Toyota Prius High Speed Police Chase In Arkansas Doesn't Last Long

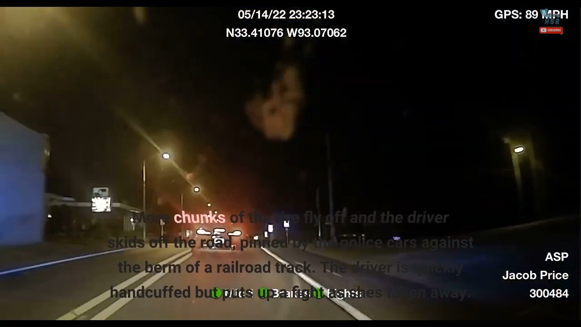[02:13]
More chunks of the tire fly off and the driver skids off the road, pinned by the police cars against the berm of a railroad track. The driver is quickly handcuffed but puts up a fight as she's taken away. No reason is given as to why the young lady was running from the police.